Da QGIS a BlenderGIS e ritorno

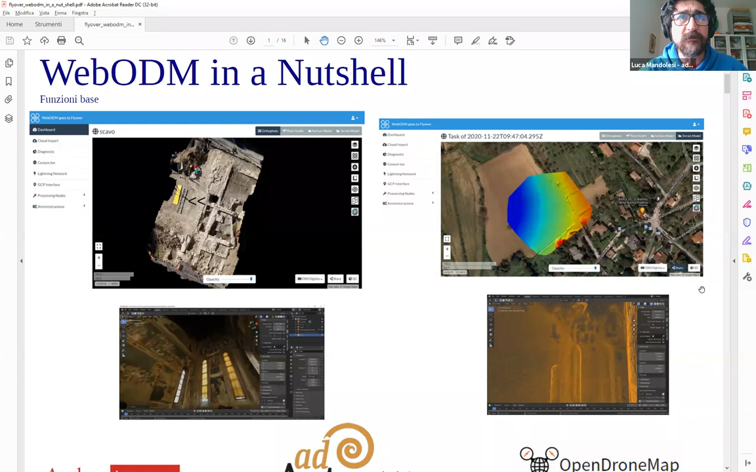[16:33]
un modello 3D del suolo, un DSM, un DTM, e non so se notate qua sotto in pratica noi abbiamo come base, credo che sia Google in questo caso, sì, perché nel sistema è già integrata la sovrapposizione Google. Quindi vi faccio vedere un attimo i prodotti finali, come si fa nei migliori programmi di cucina. Allora, qui abbiamo WebODM, quindi un programma che lavora open, e vi esorto ad andarvi a vedere il webinar di De Lucchi e Toffanin per vederlo meglio. Quindi abbiamo un prodotto che, se notate,
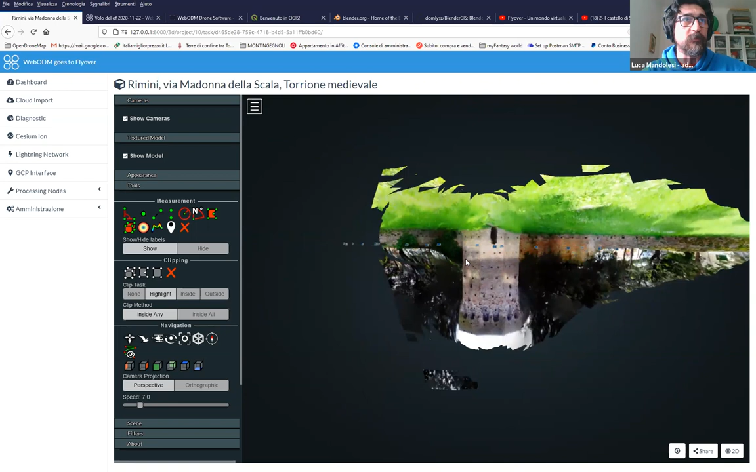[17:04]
la torre è al contrario, okay? Le fotografie sono qua sopra, okay? Perché? Perché noi lo stiamo testando veramente, un crash test oserei definirlo,
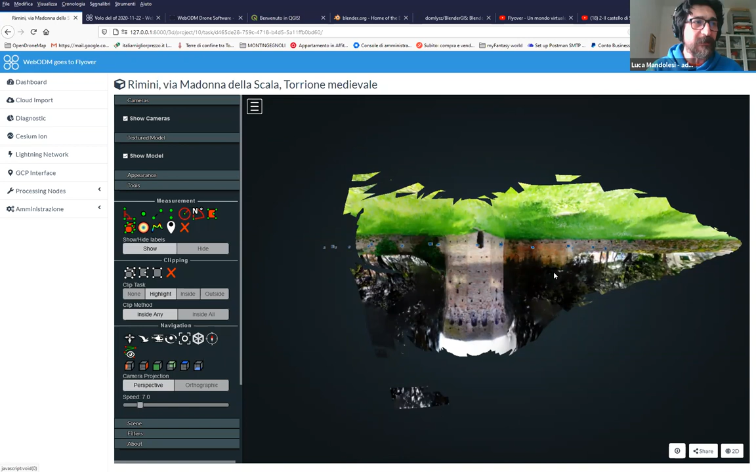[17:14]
proviamo a fare le fotografie, diciamo, non ortodosse, quindi queste sono fotografie da terra, quindi qui eravamo proprio al suolo a fare le fotografie.
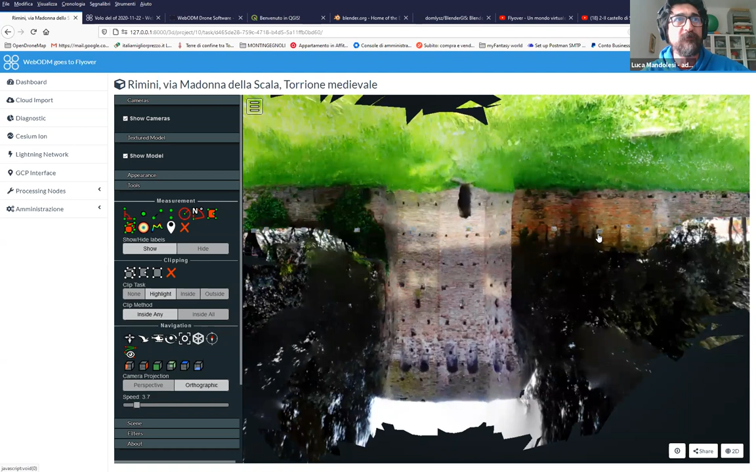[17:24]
Lui ovviamente credo che prenda un principio di in realtà dover ricevere delle foto da un drone, Open Drone Map, e quindi mi ribalta subito gli assi,
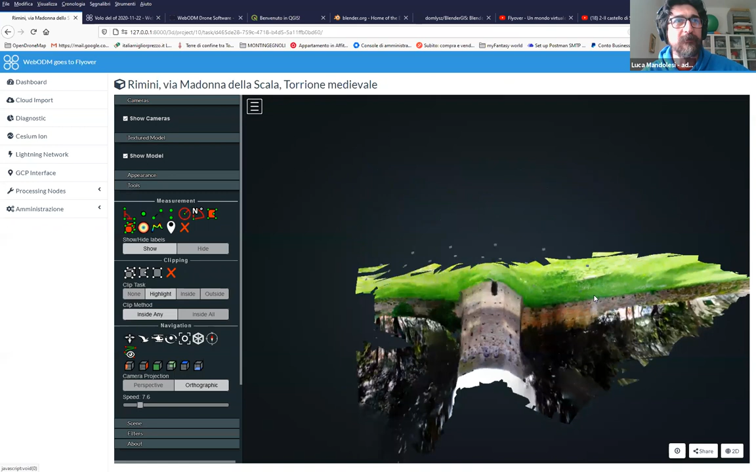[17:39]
quindi lui mi fa come se le foto fossero prese volando e mi ottiene questo prospetto qui.
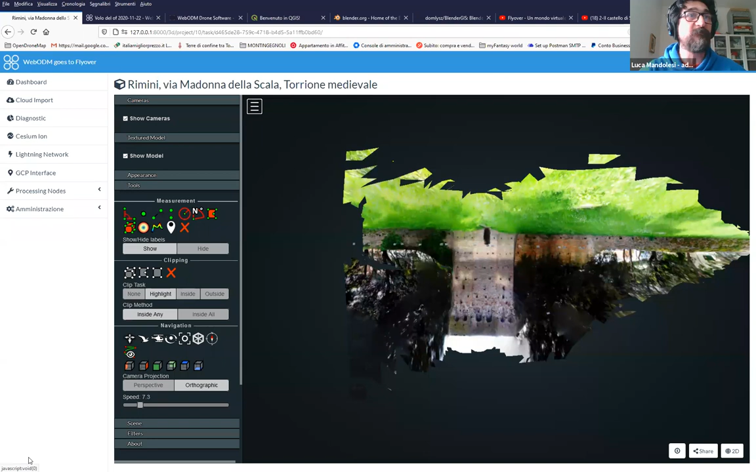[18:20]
Poi vediamo come si va a sfruttare questo oggetto qui. Poi passiamo al modello del terreno. Quindi qui abbiamo un volo, questo è veramente un volo, quindi qui abbiamo il drone che ha volato, ok?
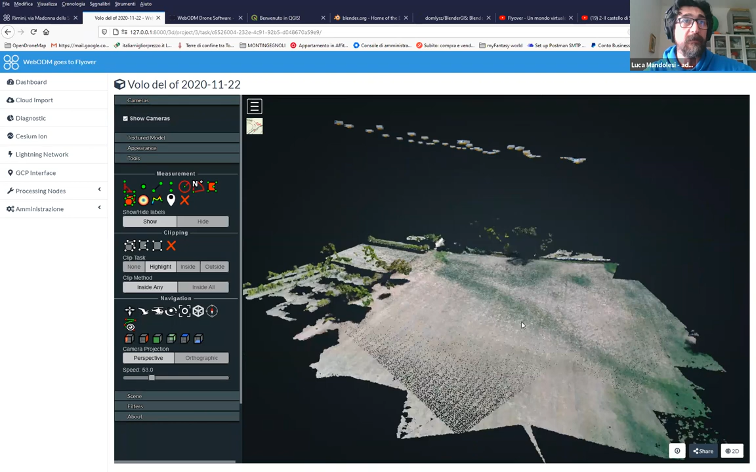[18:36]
Drone che ha volato e nel quale noi abbiamo inserito, vedete, queste macchie azzurrine.
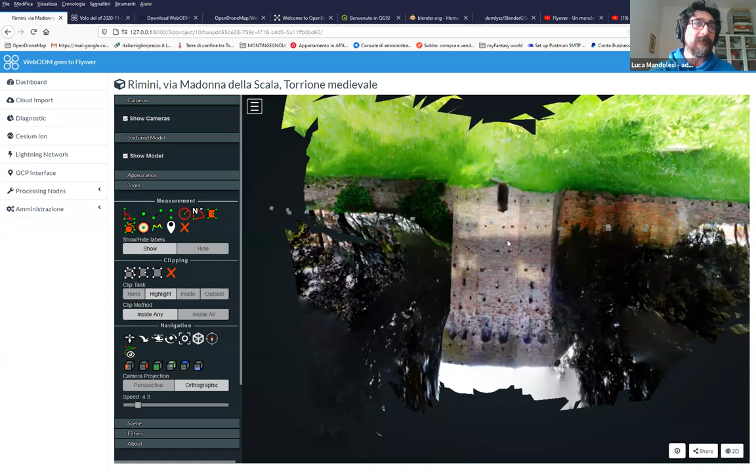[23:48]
più lente nel movimento, ma ovviamente poi nel calcolo, quando c'è da cercare i control point,
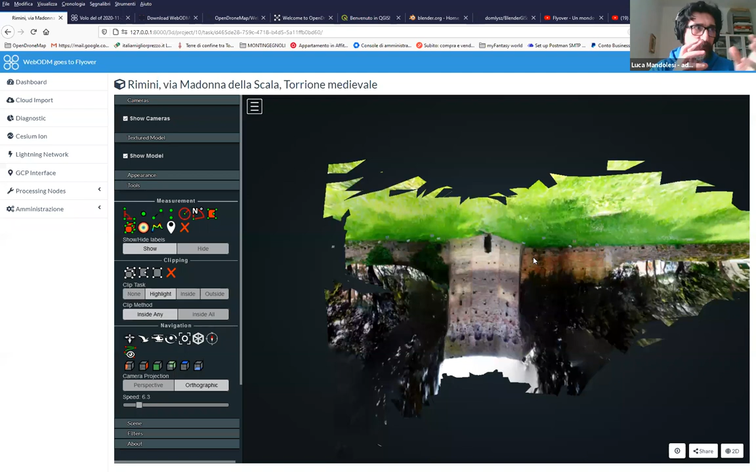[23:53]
quando c'è da creare la nuvola densa, molto molto molto più performanti. Bene. Ovviamente credo che non abbia bisogno ormai di presentazioni, ma non si sa mai chi c'è in ascolto.
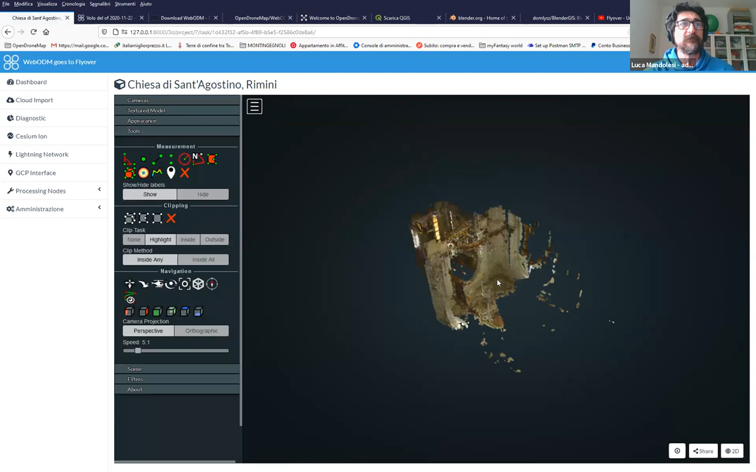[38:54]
Questo è il modello, sempre al contrario, perché ovviamente lui crede di volare. Ok, vedete, le foto sono in alto, io ovviamente ero in basso.
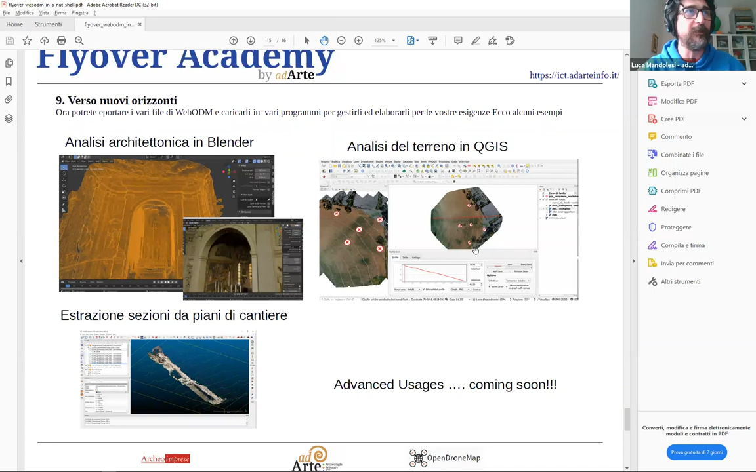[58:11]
Ground control point, poi vedete qui è finito, guardate, abbiamo già fatto tutte le lezioni di WebODM, vedete questa è la texture ricavata da WebODM riportata in Blender, questo ovviamente è l'esempietto.
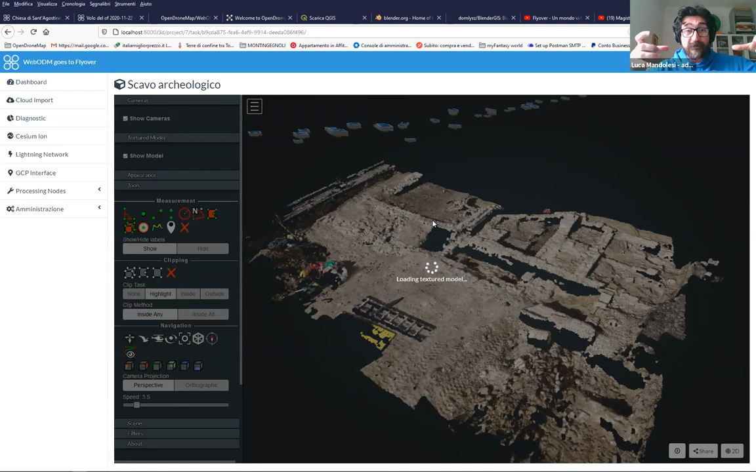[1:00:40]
dipende sempre qual è il grado di errore, bla bla bla, non voglio neanche entrarci nella questione, diciamo che mi va bene sempre. Ecco che con Blender io posso andare a rototraslare e livellare. Ovviamente lui non ce la fa, ecco, eccolo. Ok? Vado in orthographic e dall'alto,
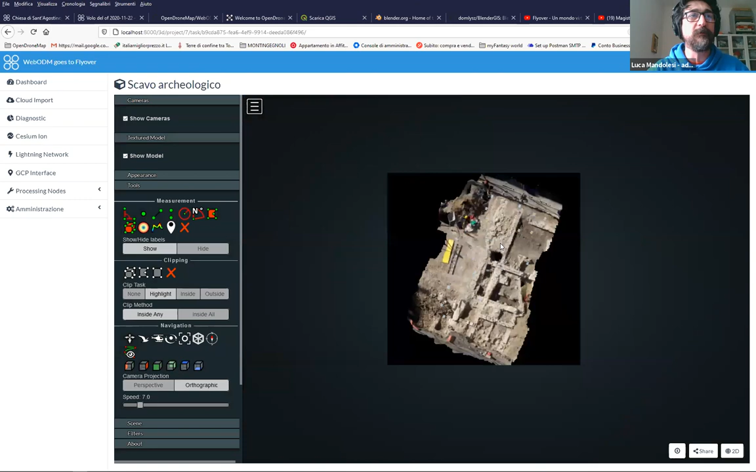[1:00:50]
guardate, diciamo che è un signor lavoro. Cioè parliamo di un impiego di attrezzatura, 400 euro la camera, la Sony è una buona camera, e poi parliamo di scotch americano 5,50 e l'asta per potare l'ho pagata 50 euro.
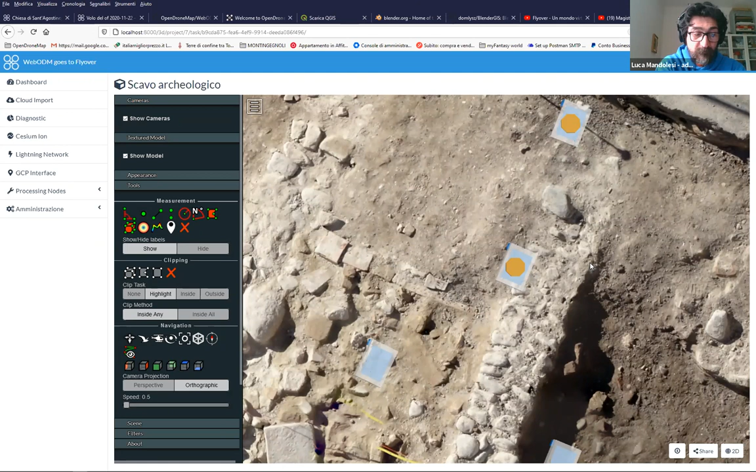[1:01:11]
Ecco, ci siamo portati a casa un signor rilievo, quando poi abbiamo anche usato i marker a terra.
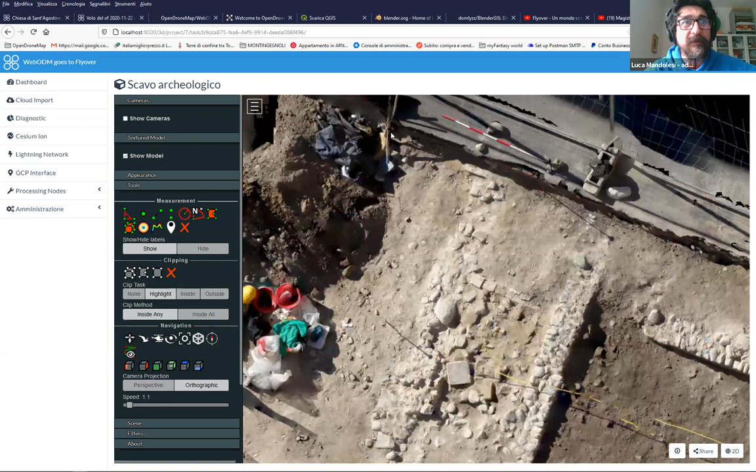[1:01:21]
Dov'è che stanno? Ve ne faccio vedere uno, eccolo qua, cioè signor marker, cioè questo è il chiodino,